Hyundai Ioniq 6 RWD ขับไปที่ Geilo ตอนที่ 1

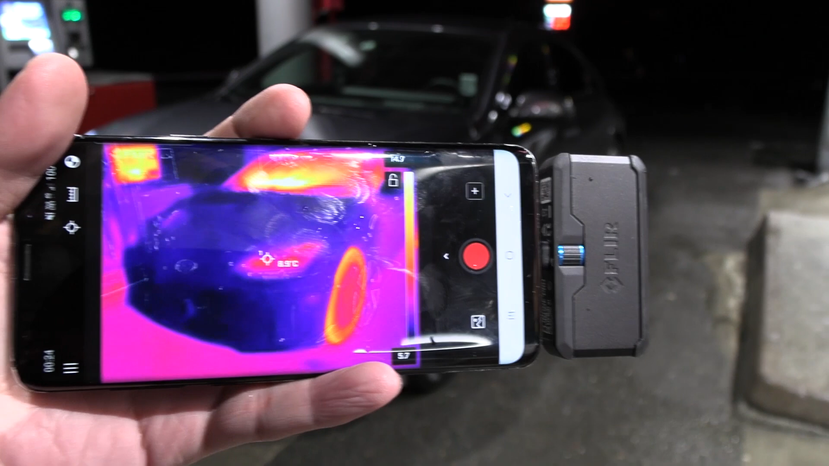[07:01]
อุ่นที่มันน่าจะอุ่นนะ แต่ว่า Radar นี้ไม่มีฮีตแต่เลยอ่ะ